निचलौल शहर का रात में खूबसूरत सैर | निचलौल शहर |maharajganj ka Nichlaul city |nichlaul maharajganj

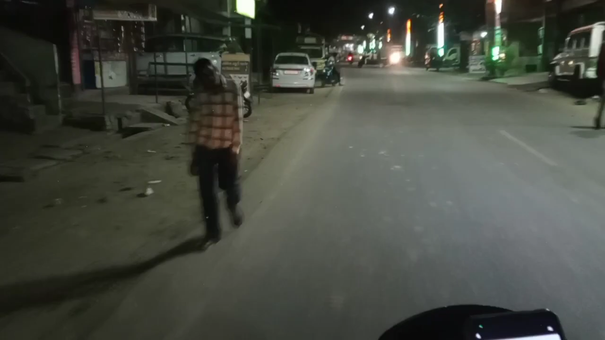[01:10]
मिचल के मेंन मार्केट में आ शुके हैं
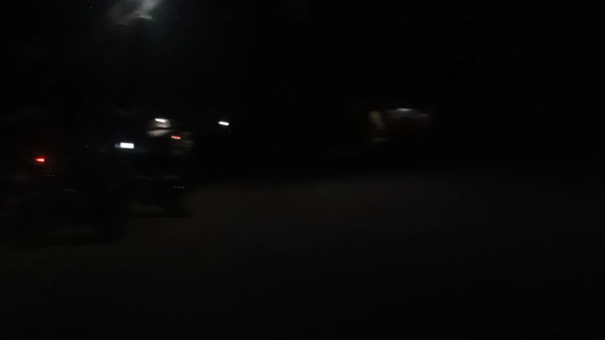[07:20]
यह लाइट के वोजे सवेटा निदेस है ते चीशों में जाता हुआ रास्ता है और इस साइड पर निकलता हुआ है